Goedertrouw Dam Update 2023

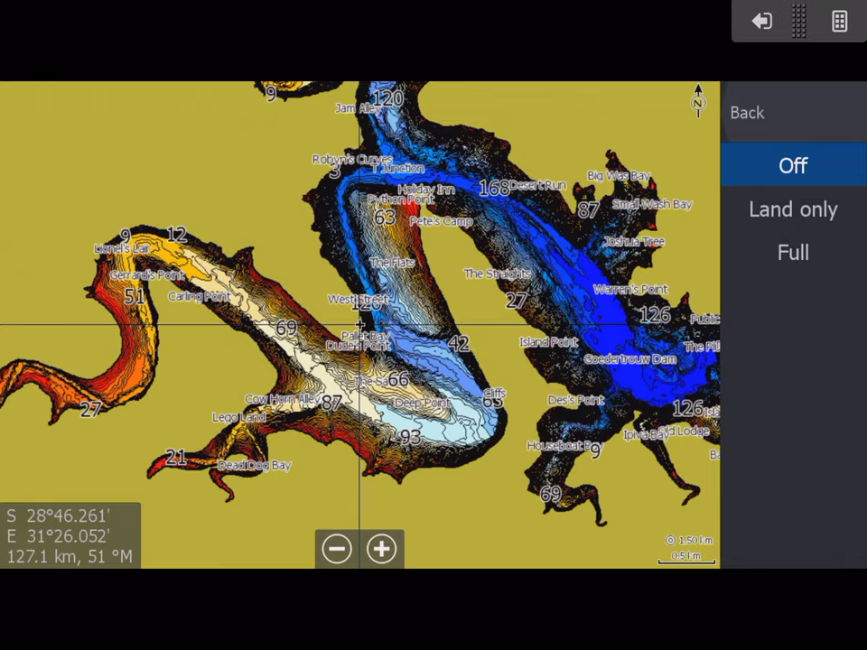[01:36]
you're going to now see just the contours
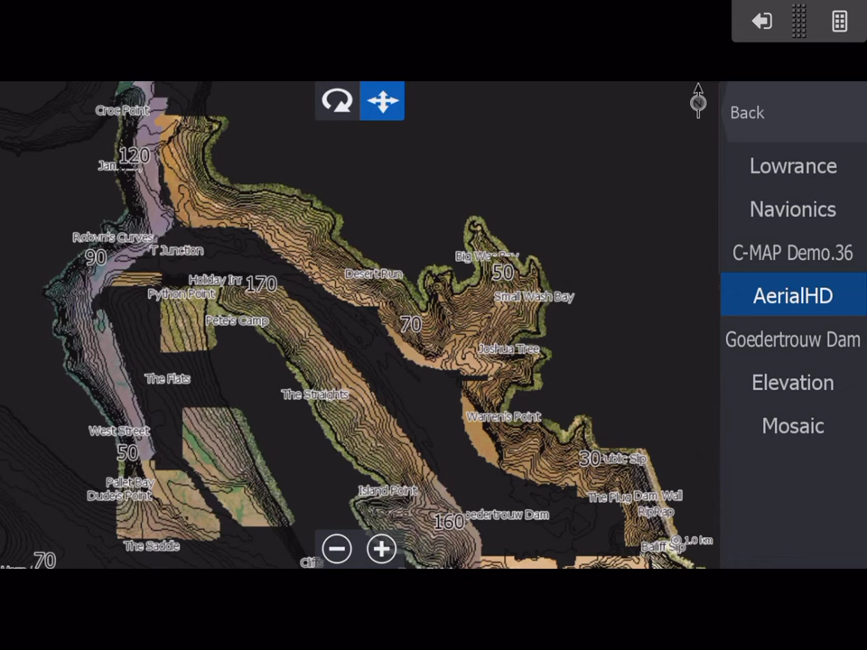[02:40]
areas i tried to focus on them what looked like the most productive sort of areas uh you know where it was quite flat
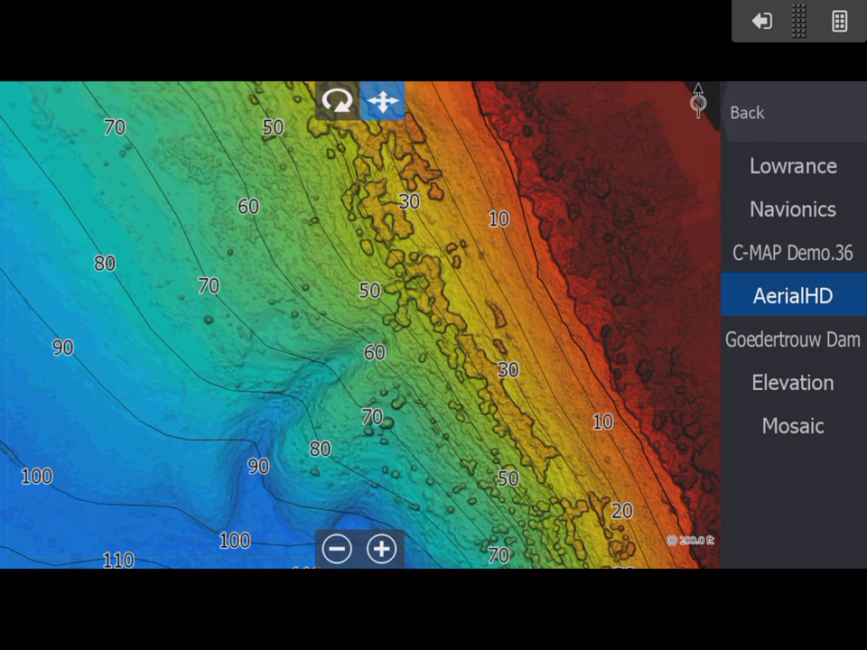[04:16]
it's nothing nothing like what you see with the aerial hd if you go to your uh i mean your your your your elevation your aerial hd yes from that you can see there is
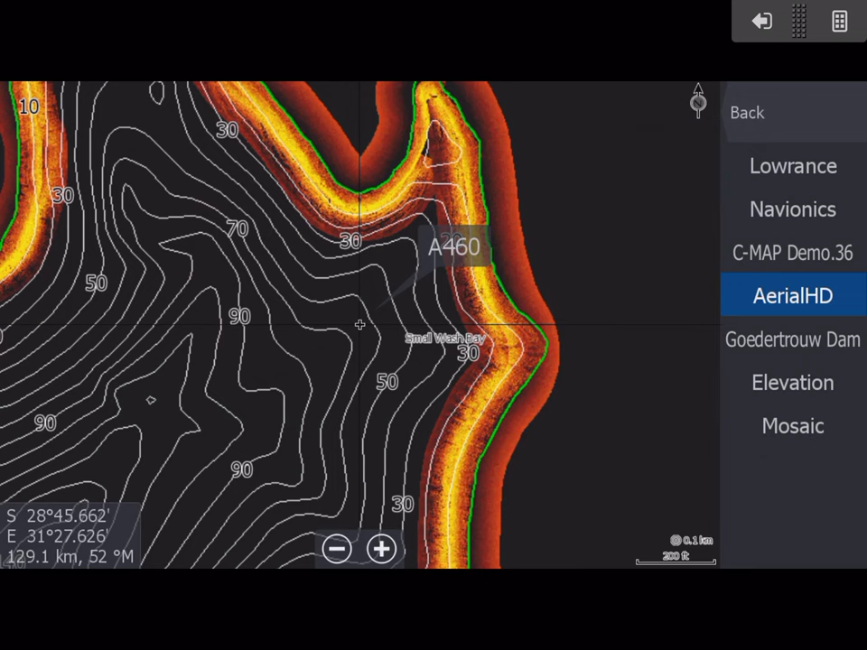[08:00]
and elevation those two tools there there's no side scan on this planet that is going to give you higher resolution and better definition than those two there so if you are using a fish tech chart and it's got aerial hd and elevation you're always going to use that first i know on most of our of the dams that i've done there are at best there's some small areas but uh
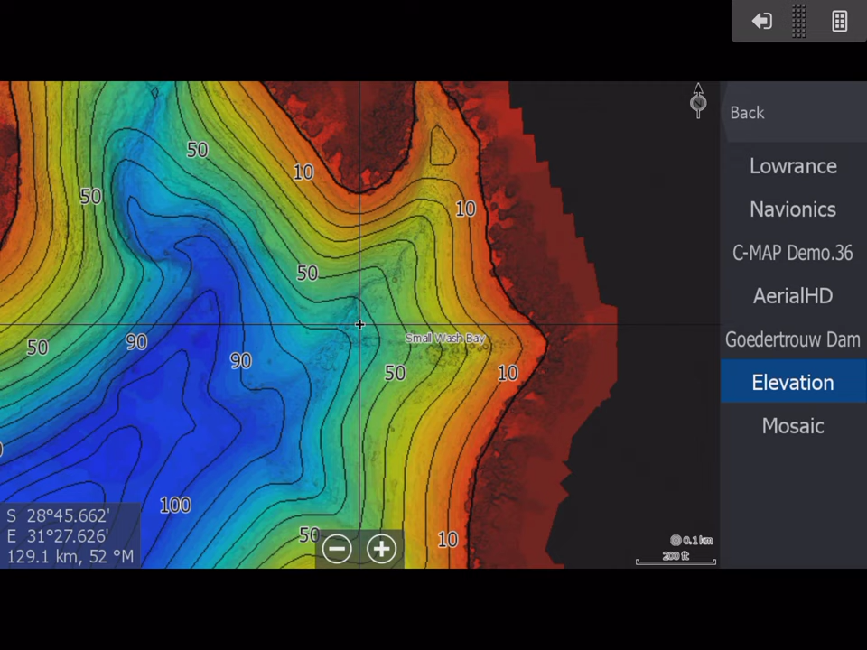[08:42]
unfortunately it is what it is um but when you do have aerial hd and elevation you always always use that first so if we go to our mosaic now and keep in mind there
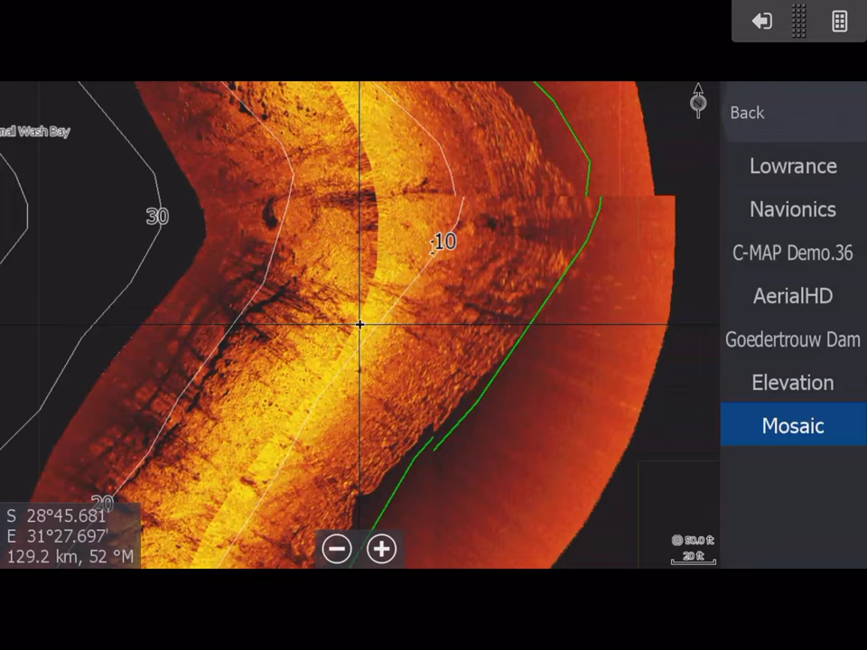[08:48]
was there is there's a lot of timber i mean a lot of uh timber in in the water so even if we go aerial hd you'll see these areas can you see in 2016 you see these little little
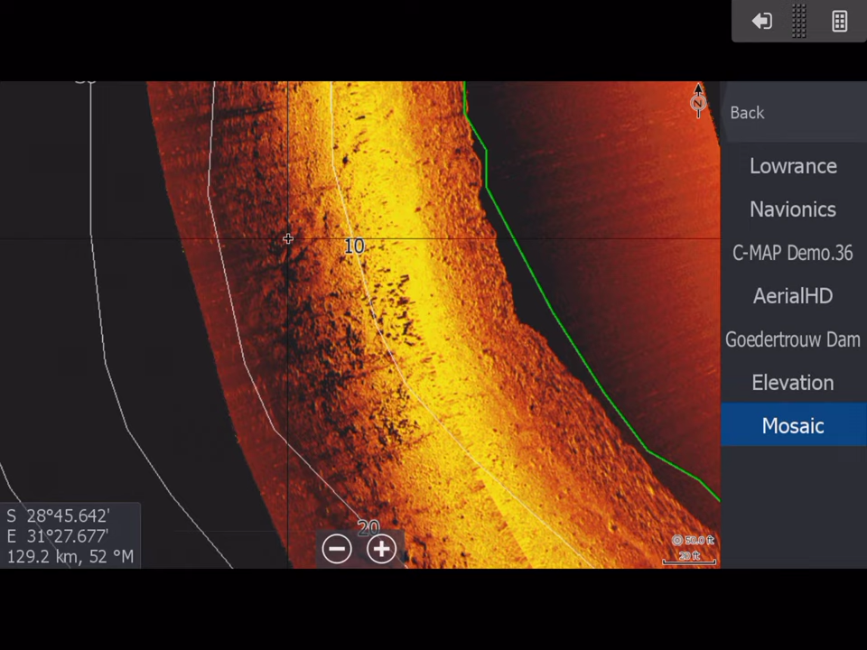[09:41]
wherever you see that those are trees here's this is where uh um your your mosaic is really nice because of the shadows you know um let's see if you can see this line here if we go to our hudetro dam yes you actually can like i said and the reason
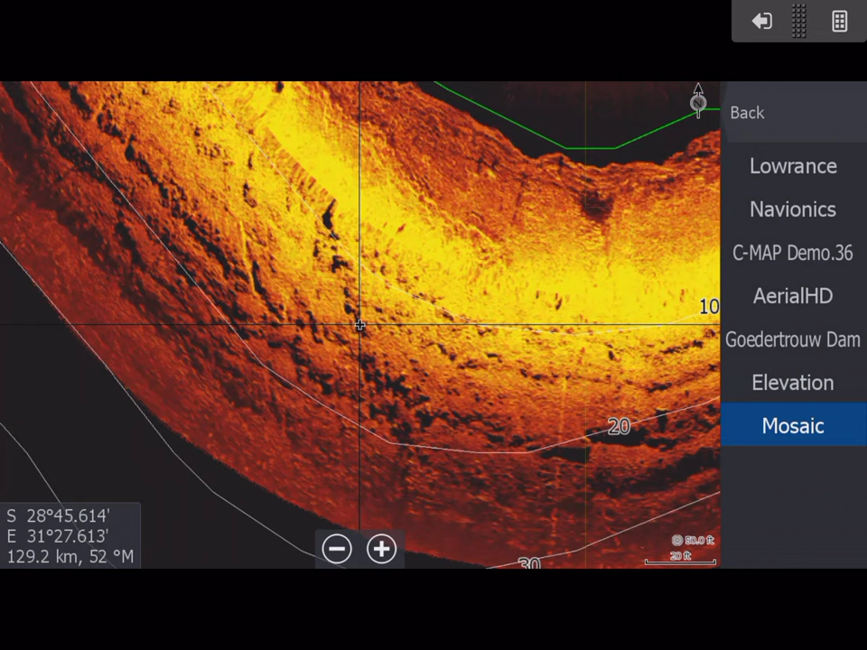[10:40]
know side scan mosaic definitely does have the advantage from casting such beautiful shallows you know uh shadows in in the shallows so you can
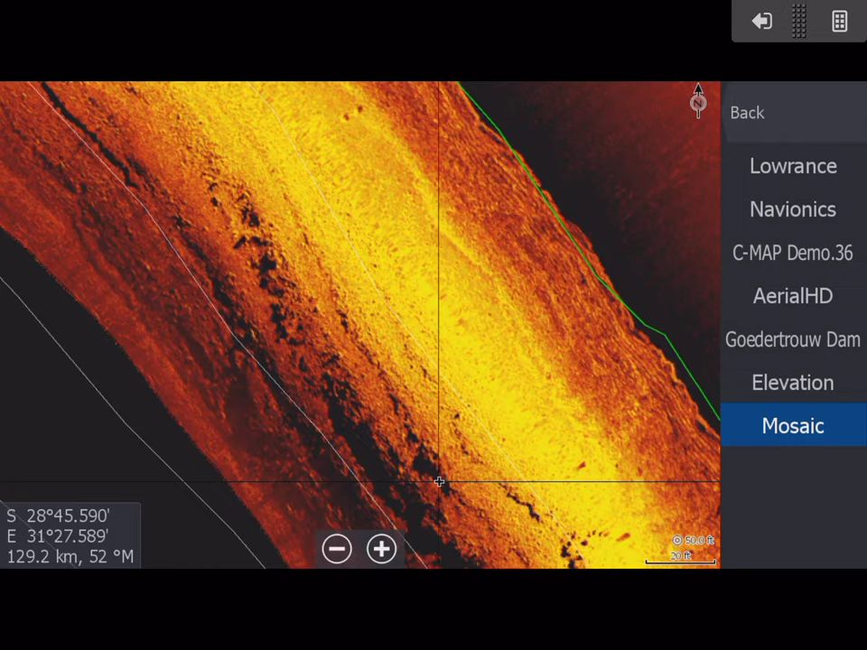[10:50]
see exactly what is going on and like i said i did a lot you